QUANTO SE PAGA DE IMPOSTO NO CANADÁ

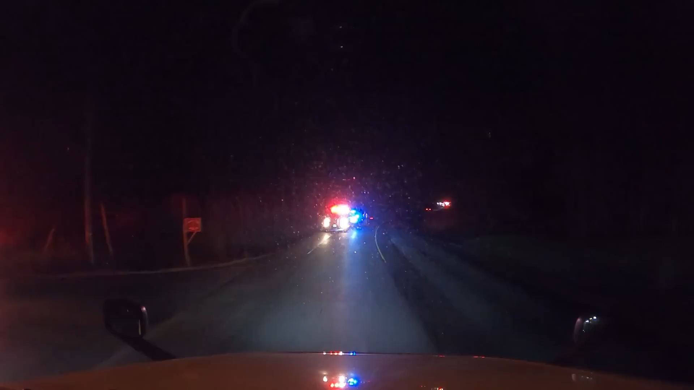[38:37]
Acho Acho que foi acidente Mesmo Acho que foi acidente Mesmo Tem um guincho Ali Com o carro Em cima Do guincho Deve ter dado Uma chapuletada Ficamos parado Aí Uns 15 minutos Mais ou menos Não Mas as luzes brilham Você está doido
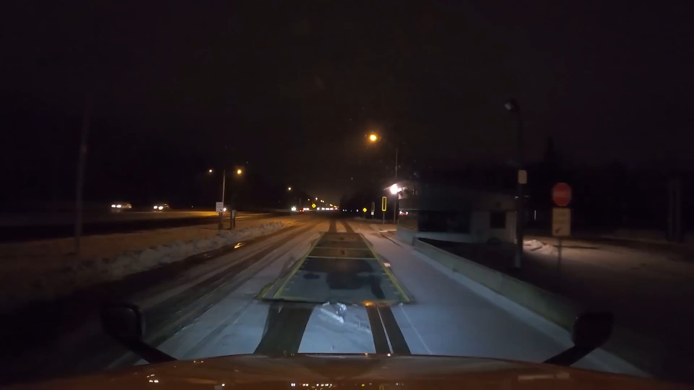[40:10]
Está desligado Será que está desligado? Está desligado Hoje Só porque Eu ia filmar Ali Embaixo da lâmpada Tem os letreiros Está vendo? Que pesa os eixos Miserável Os miseráveis Desligaram Vamos ver Tem mais uma Ali na 20